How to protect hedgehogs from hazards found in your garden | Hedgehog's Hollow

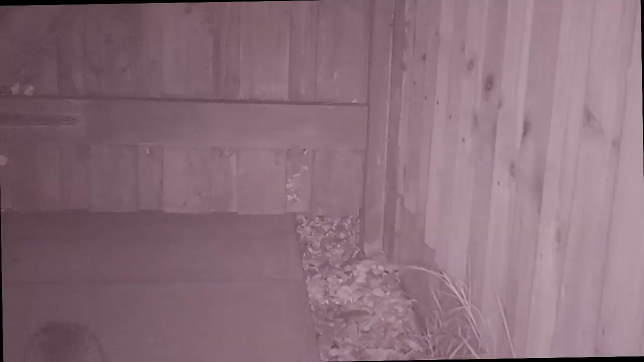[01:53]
And here on a separate occasion is the same hedgehog but the camera is not even pointing at the exit that the hedgehog chooses. It goes to the other side of the gate. On a different occasion now you can see what it's doing. It's actually using a far smaller gap to the left-hand side. And as I say this wasn't the only occasion. This behavior happened very often and if we look closely you can see exactly